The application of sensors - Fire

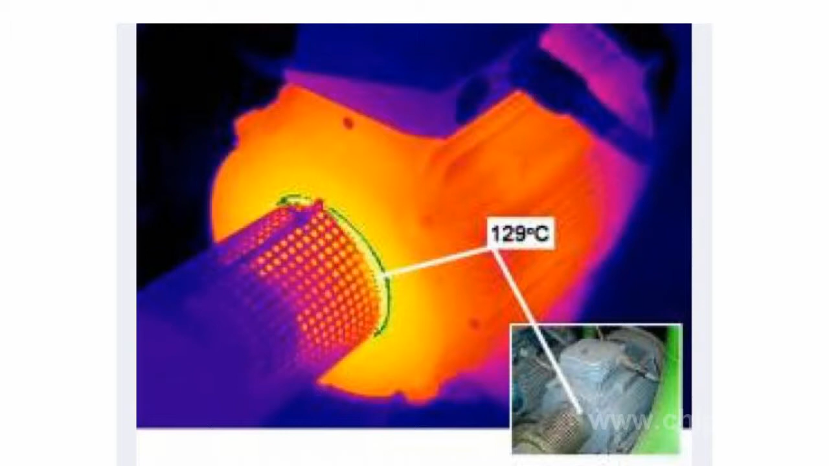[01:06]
On screen: spot 129°C
They allow obtaining a picture of the surface temperature distribution of the object under measurement.